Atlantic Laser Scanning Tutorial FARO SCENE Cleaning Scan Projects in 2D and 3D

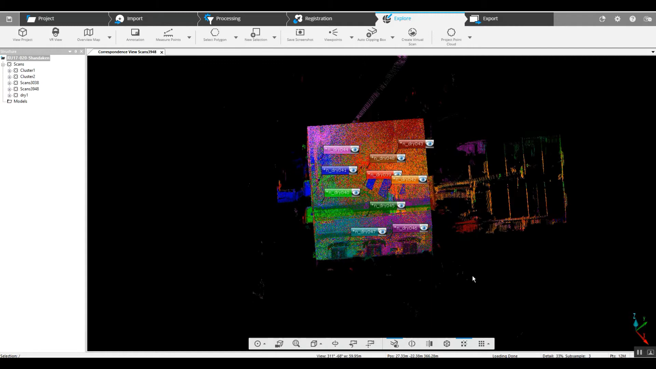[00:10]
hi everybody this is Nick at Atlantic laser scanning today we're going to take a registered project or at least this portion of the project and we're going to practice cleaning some things up in both 2d and
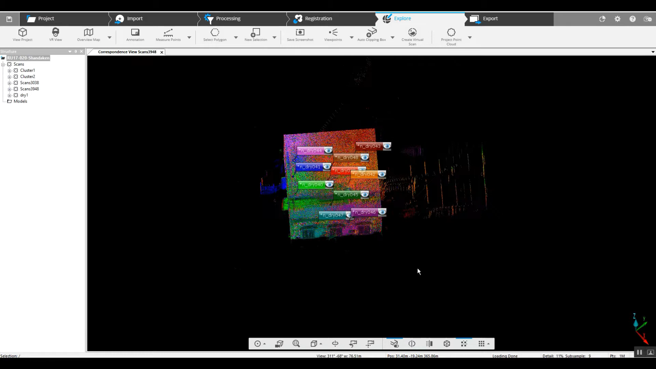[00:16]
3d as you can see we've got all of our scans inside of this building and
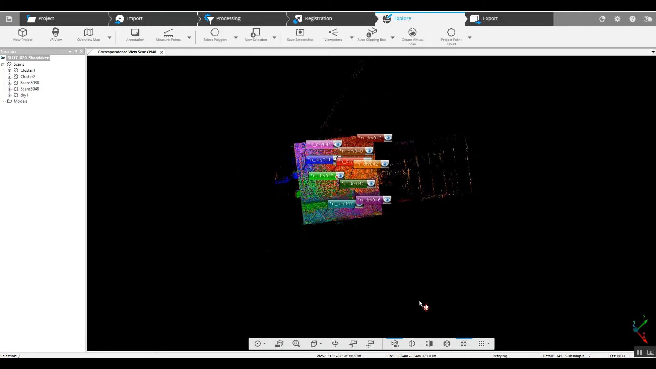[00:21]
we've got some some overspray here maybe through windows and doorways and it's not something that we need for this particular project so what
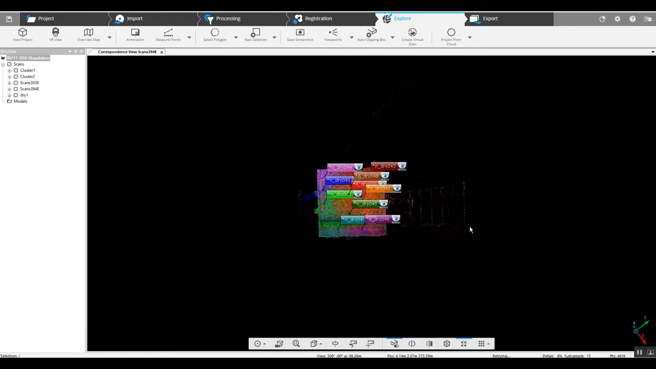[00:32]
we're going to do is just first clean this up in 3d which is going to involve our polygon selector and we
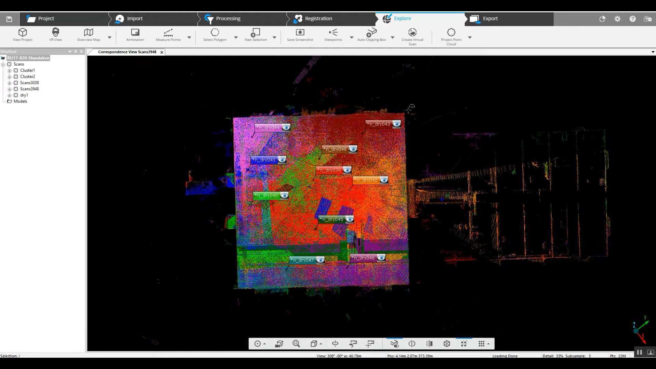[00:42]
will just run this close along the sides of the building here double
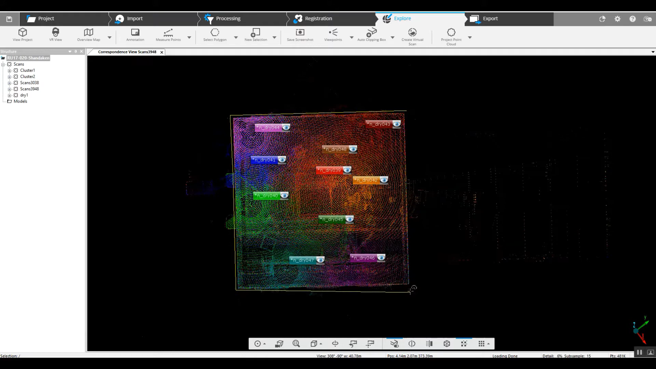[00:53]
click to close it now we're going to right click and we can either delete inside or outside of the selection this is something that sounds really simple but when you go through and start doing a lot of cleaning on projects you can very easily just fat finger this and and hit the wrong one if that happens just close the project out and don't save it we're going to delete outside the
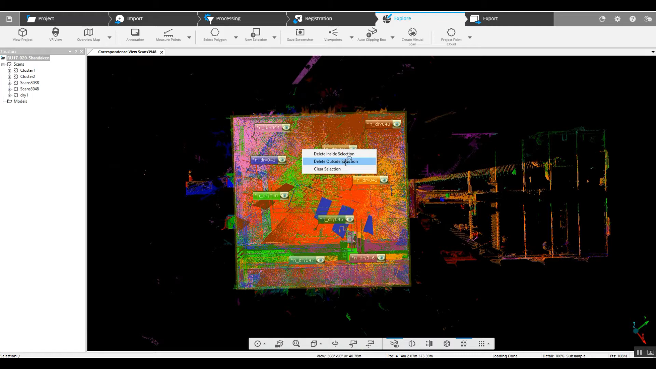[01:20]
selection obviously now we can take a quick look
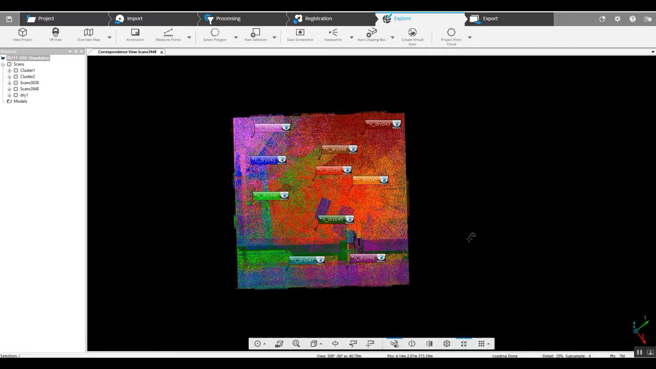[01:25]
in 3d at what our project looks like
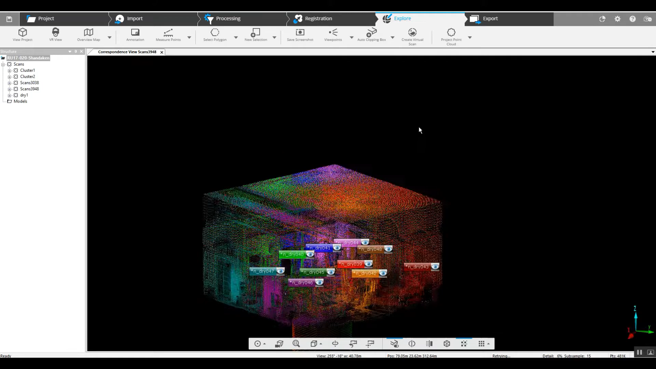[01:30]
top to bottom doesn't look like anything else needs to be eliminated in the 3d view
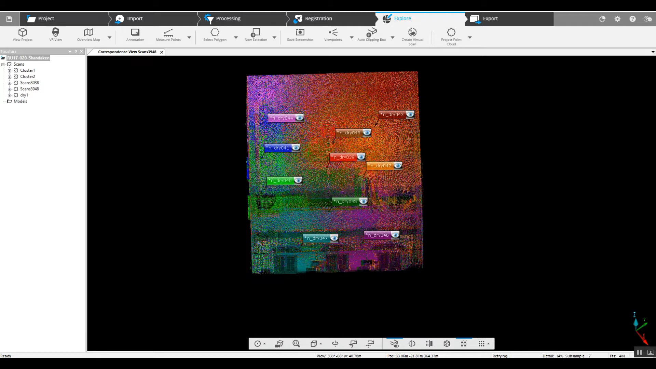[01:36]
now we've jumped into a quick view of one of our scans
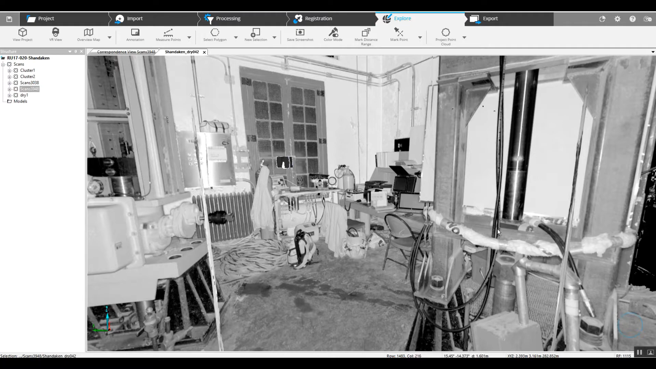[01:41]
and as we can see we have quite a bit of personnel traffic in it
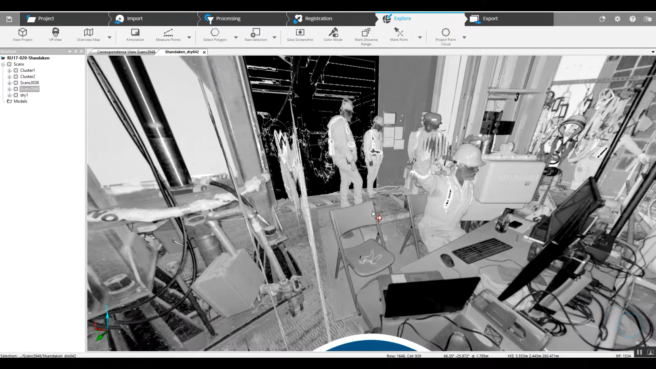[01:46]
we're going to see how much of this we can get out and just how easy we can get
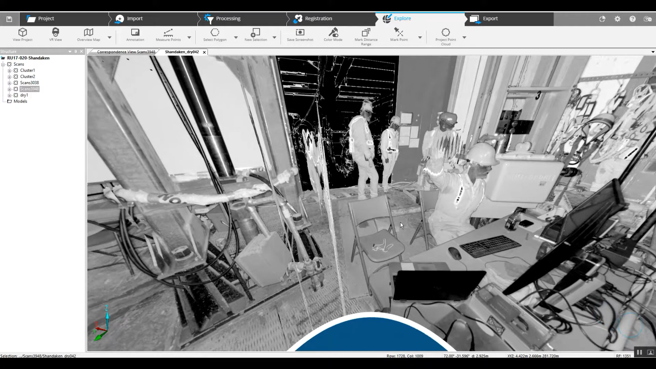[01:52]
it out of the scan so in order to do this we are going to use this way a rectangular selection we'll just highlight where we've
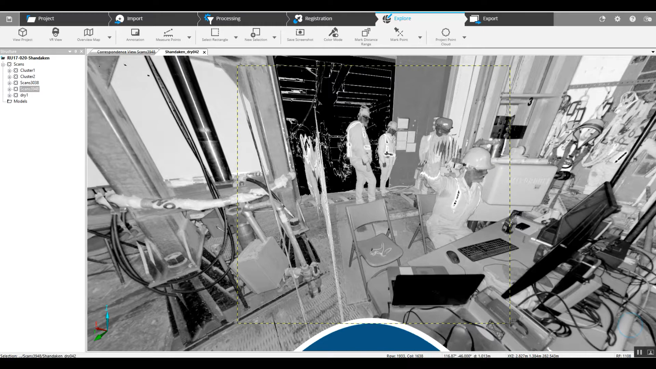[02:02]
got the the traffic issues and then we're going to right click in for a 3d view
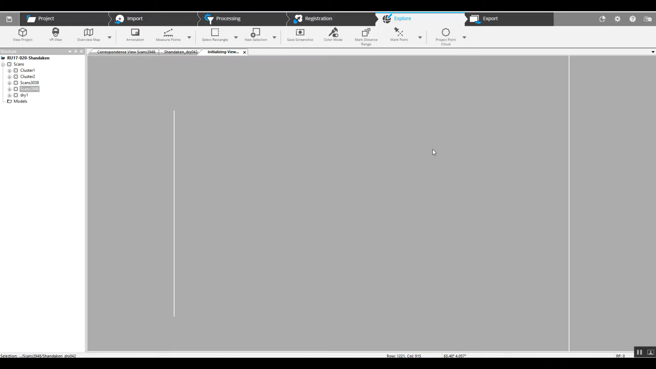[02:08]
now we
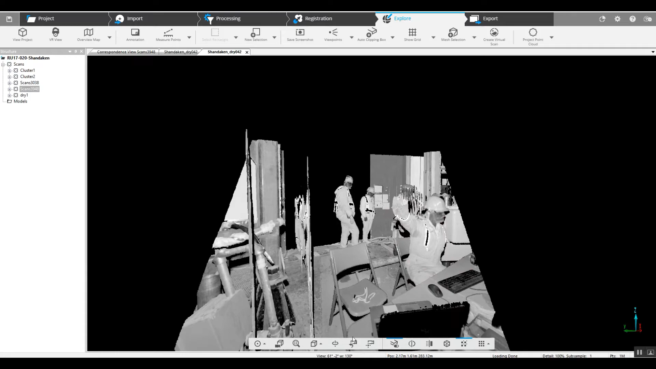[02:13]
drop a center point and start to rotate this there are going to be some
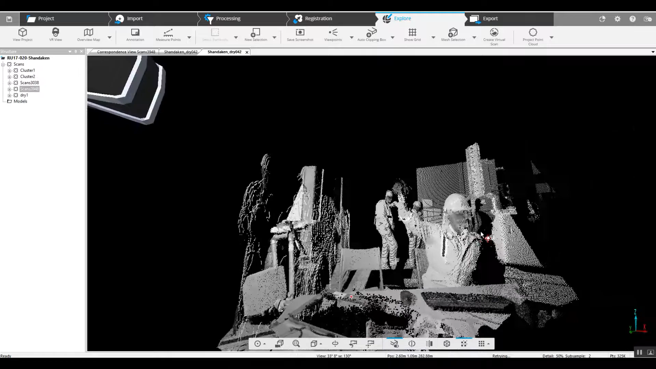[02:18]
that are easy to get rid of and some that are not we right click go to our visibility settings we've got a number of options but what we would probably
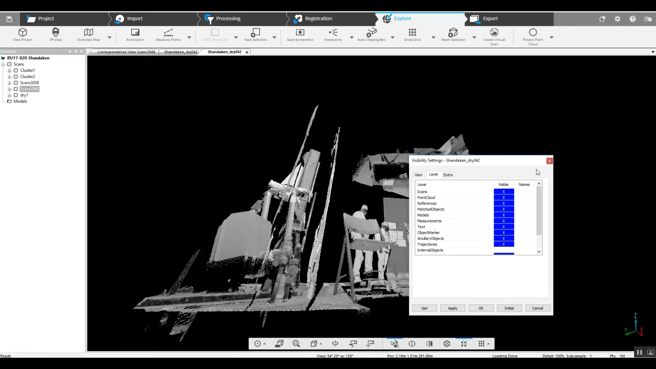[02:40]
need to use the most is a different view
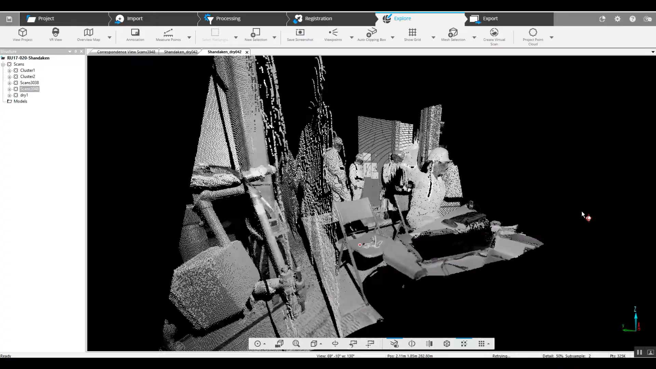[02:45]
as we can see it's a little bit difficult to move around
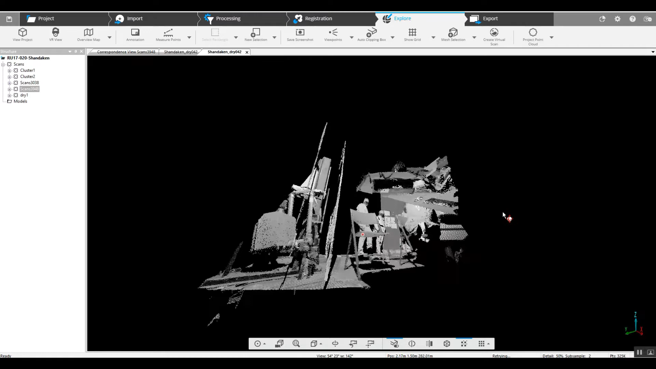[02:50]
in so if we go into our old user
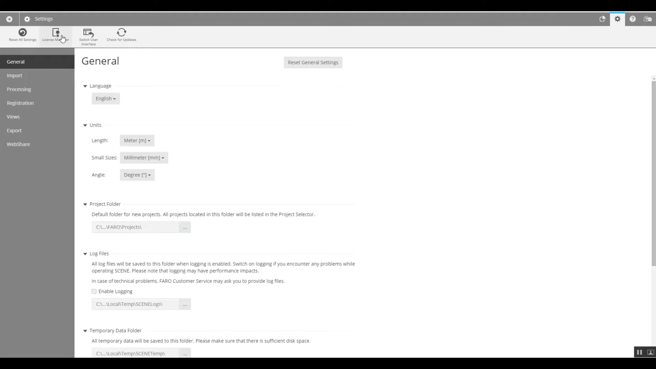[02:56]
interface and then we right click we
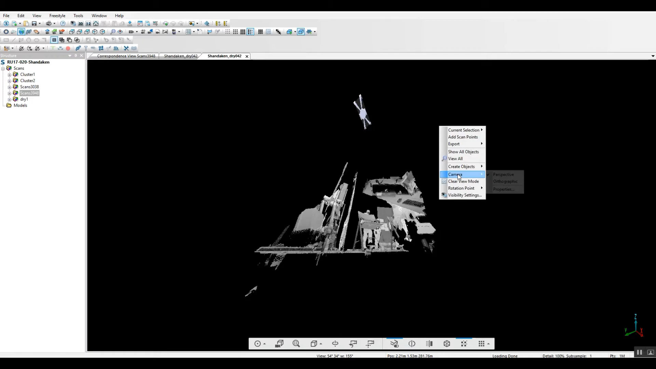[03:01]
can change our camera to orthographic and then we don't get the distortion
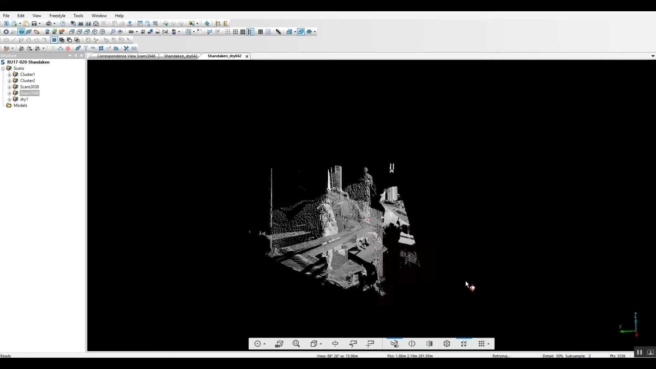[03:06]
as we move away from the the 3d scan just a
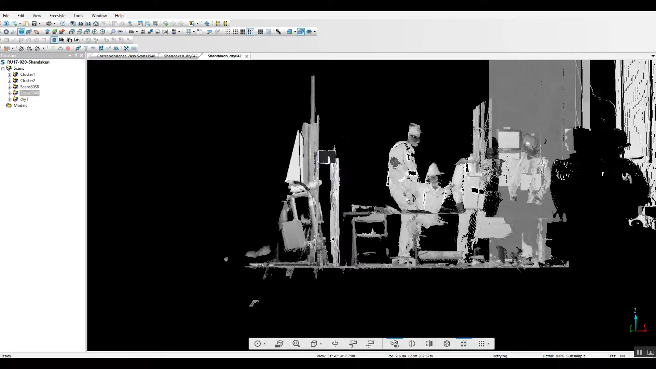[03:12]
preference that I have we can go in back in grab our polygon selector and begin to remove some of the more easy
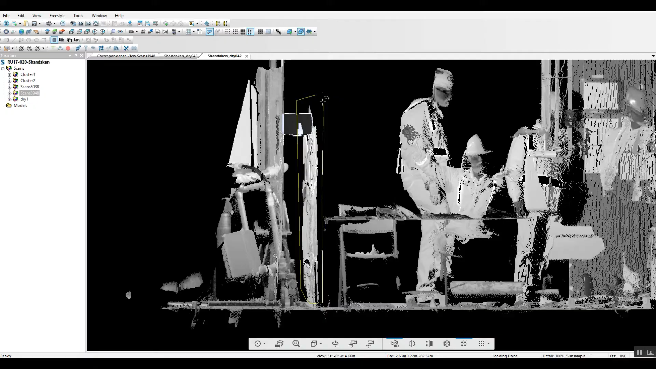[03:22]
traffic issues as
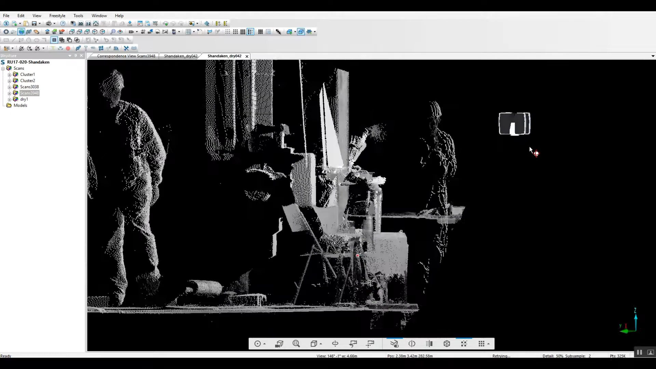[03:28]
we keep rotating there will generally be a angle
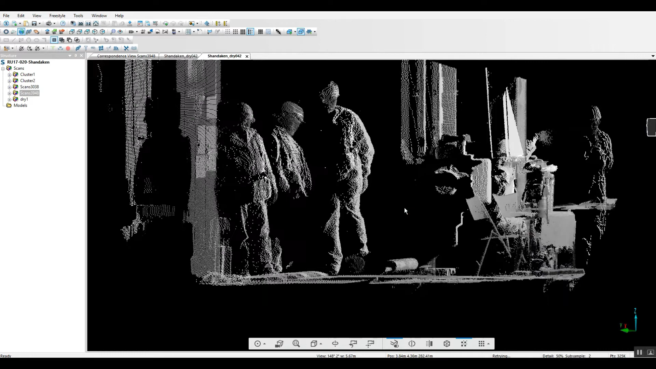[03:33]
that works for just about every one of these don't go too close to the bottom because what looks like just
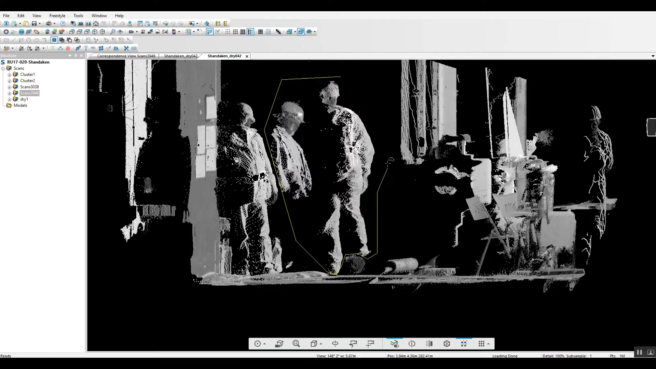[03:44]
touching the floor you could be deleting a huge section of the floor so you're better off leaving just maybe the top of people's boots than to try to go too deep to get absolutely everything out of out of the skin